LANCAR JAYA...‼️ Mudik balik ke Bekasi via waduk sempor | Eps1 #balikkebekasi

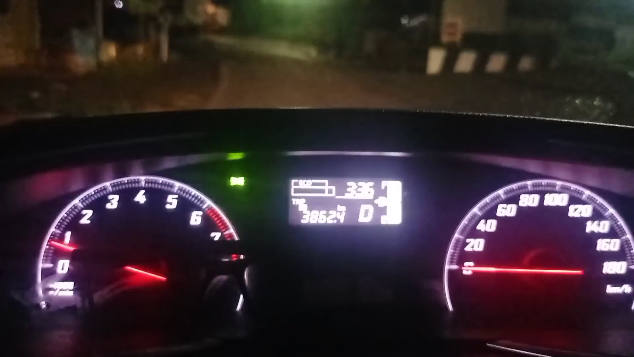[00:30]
Sekarang tanggal 7 Mei 2022, jam 3 lewat 37 pagi, kita mulai perjalanan ke arah Wonosobo.
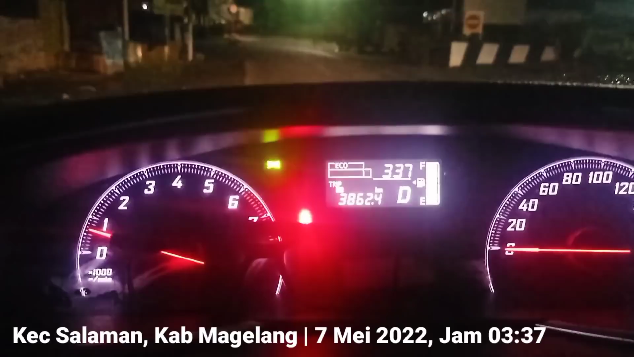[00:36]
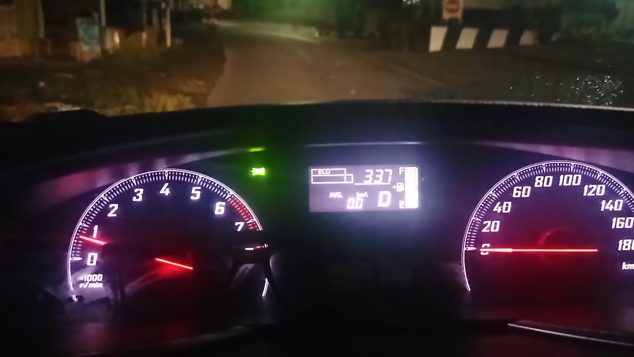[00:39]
Average BBM dimulai dari angka 0, 22 derajat, trip A dari angka 0.
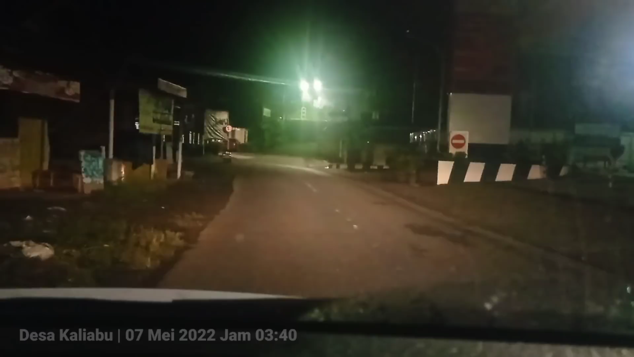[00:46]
Nah, sekarang pas jam 3 lewat 40, biar enak ngitungnya.
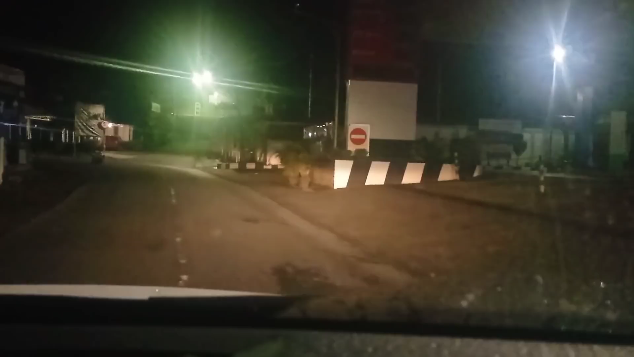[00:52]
Jam 3 lewat 40, posisi sekarang ada di Cawangan Kaliabu. Sebelah ini SPBU Cawangan Kaliabu. Namanya sih SPBU Sidodadi. Nah, semalam kita udah isi bensin Pertalite 200 ribu penuh di sini.
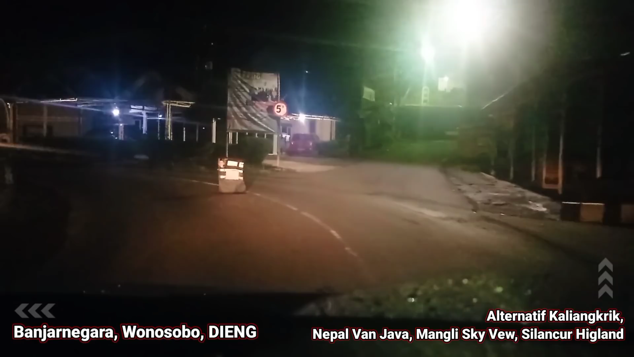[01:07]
Sekarang mau lanjutin perjalanan ke arah Cilacap dulu. Tapi ntar ngelihat kondisinya di Wonosobo,
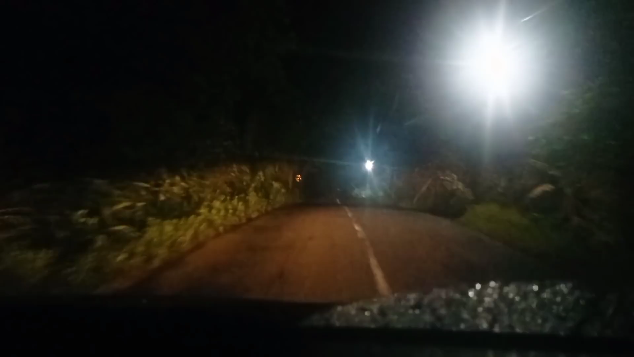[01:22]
Barusan ngelewatin pasar Ngebruk, ini nanjak ke arah desa Kwadran. Kalau di video sebelumnya, perjalanan waktu itu dari Cilacap ke Magelang, waktu itu kan kita bilang kalau misalkan jalan ini lurus, itu sampai ke Wonosobo, sampai ke Dieng. Nah, ini kita lanjutin jalur yang ada di video sebelumnya.
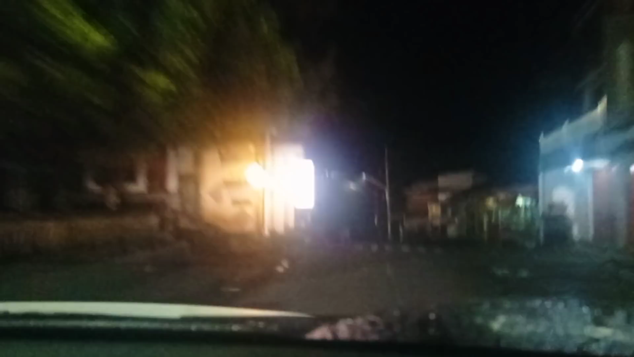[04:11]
Pasar Tunggangan namanya, Desa Wuharjo, Kecamatan Kajuran. Ini masih Kecamatan Kajuran, kabupatennya masih Magelang kalau Kajuran. Sampai pertigaan ini arah Kaliangkrik, ini yang lurus. Lurus ini arah Kaliangkrik, kita belok kiri. Kita kiri atau lurus?
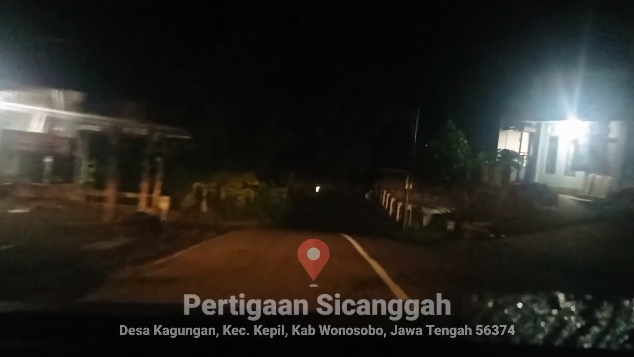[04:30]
Barusan yang kanan, sorry. Kanan itu Kaliangkrik.
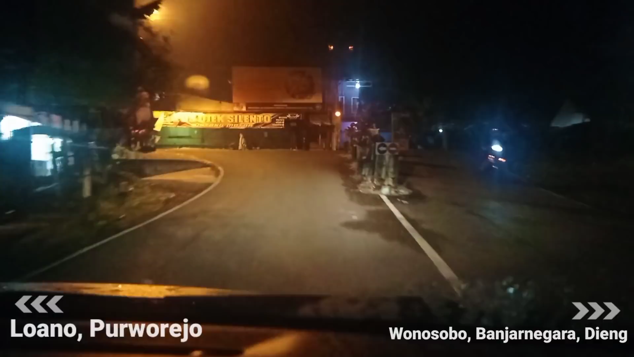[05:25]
Ini namanya Simpang Silento atau pertigaan Silento. Belok kiri ini ke arah Purworejo, tepatnya di Desa Maron nanti ketemunya. Kalau belok kanan ini ke Wonosobo.
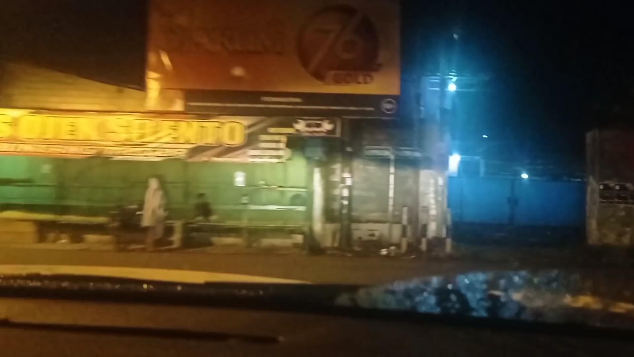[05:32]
Nah, ini kita belok kanan ke arah Wonosobo.
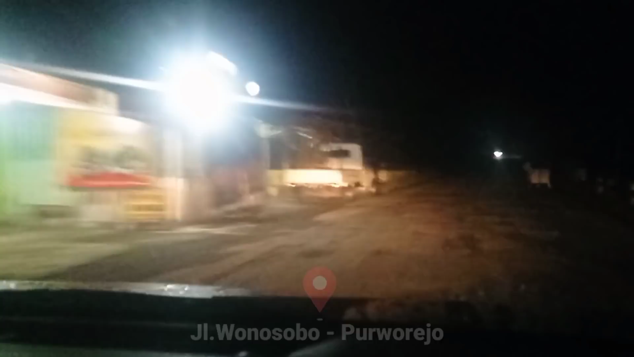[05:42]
Kalau dulunya sih begitu masuk jalan ini jalannya langsung rusak. Terakhir kali lewat sini, nggak tahu sekarang ya, udah dibenerin apa belum. Ngecek itu ya. Ternyata jalannya ada yang mulus, ada yang keriting ya. Barusan itu jalannya keriting, banyak lubang, pokoknya nggak enak banget lah barusan.
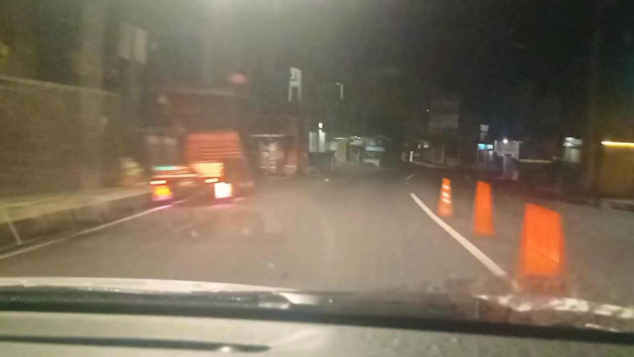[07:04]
Pasar sama terminal ya, kalau terminalnya itu ya di pinggir-pinggir jalan kayak gini. Ada di daerah Sapuran, Wonosobo. Jadi kalau tadi yang dari Kaliabu tadi, bis dari Magelang ke Wonosobo, ya ada lewat sini, lewat jalan yang kita lewatin tadi. Ada bis mikro, bis kecil, namanya bis Galih Putra sampai Sapuran barusan.
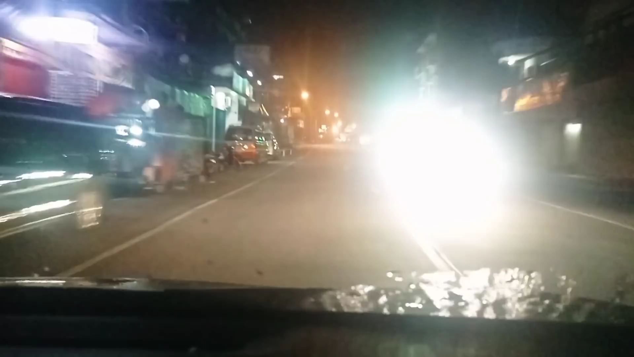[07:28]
Jam 4:29 atau jam setengah 5. Ini udah sampai Kretek ini. Udah sampai Kretek.
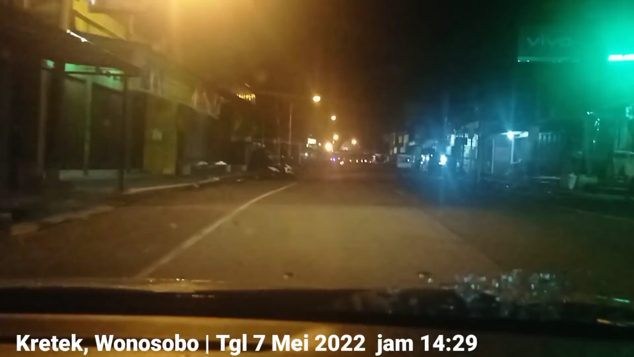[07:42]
Nah, festival balon udaranya itu di depan itu belok kanan. Di pertigaan Kretek ini belok kanan yang ke arah Wonosobo, yang ke arah Temanggung. 8, sekian kilo lah. Pokoknya kalau di Google Map itu sekitar 13 menit lagi belok kanan. Itu yang belok kanan itu ke arah Temanggung namanya. Nah, di lapangan daerah Desa Reco, nah di situ lokasi festival balon udaranya itu ada di sini belok kanan di daerah lapangan Desa Reco.
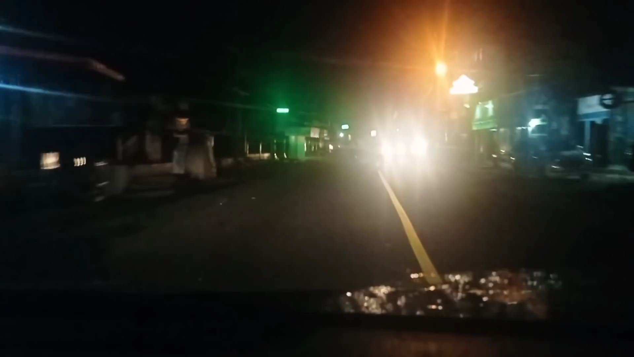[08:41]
Kalau nggak jadi nonton balon mah tadi aturan harus berangkat jam 3 pas, langsung tet berangkat ya. Tadi jadi ragu-ragu sih. Tol Sekretek barusan sebelah kiri. Mampir sholat di sini, itu ada masjid tuh.